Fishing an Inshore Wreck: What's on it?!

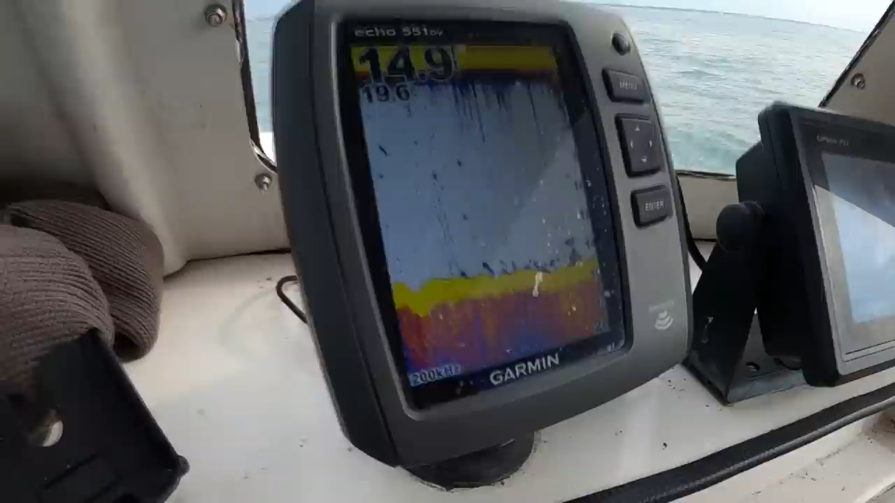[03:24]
This is only look, 15 feet. It's a shallow wreck, but you can already see there's bits and pieces of rubbish there on the bottom.
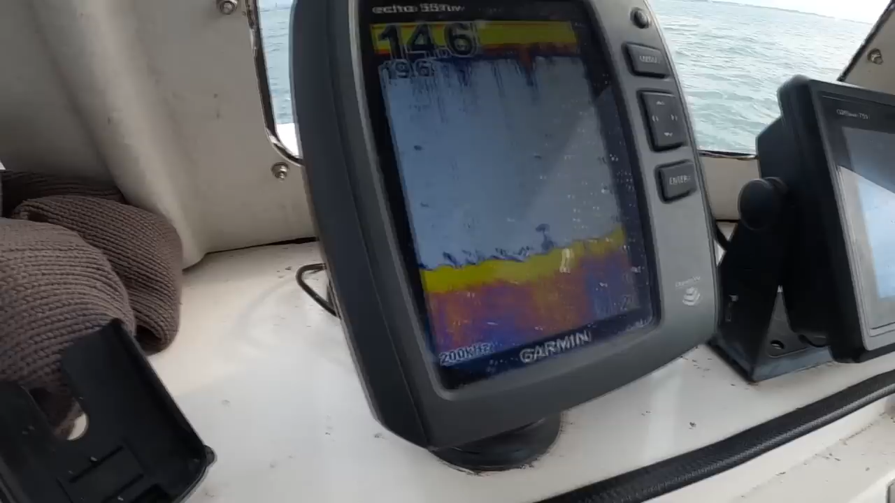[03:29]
And as we move forward, there's some real strange goings on underneath the surface there.
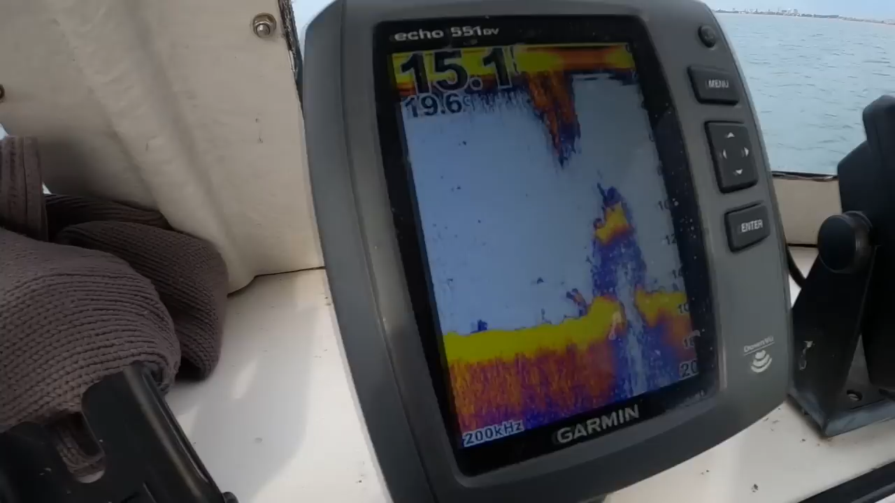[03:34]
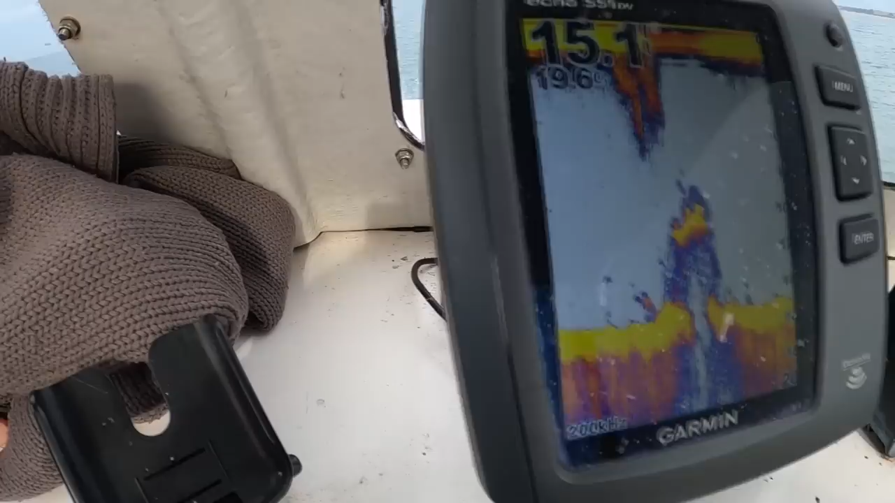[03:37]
And some weird sounder looking efforts there with a vacuum in the bottom, a hole in the bottom of it, goes straight through to the centre of the earth.
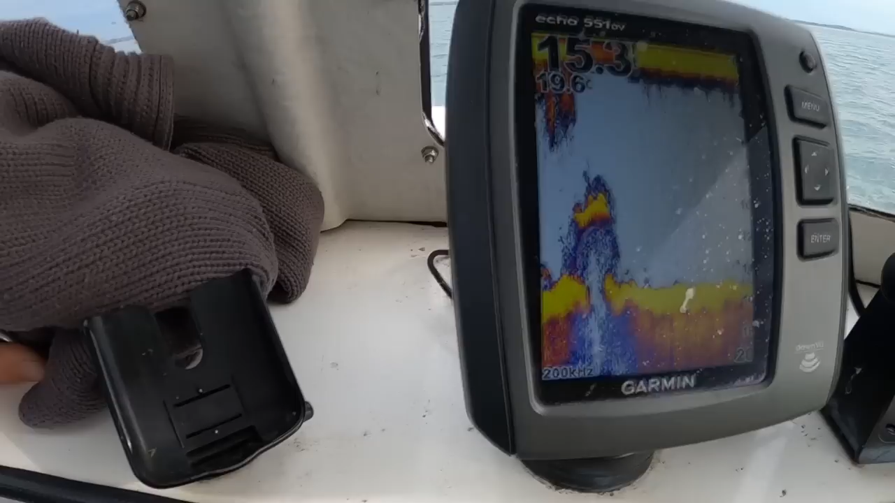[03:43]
So we anchored up as best we could there, just out from the post, and dropped the baits down.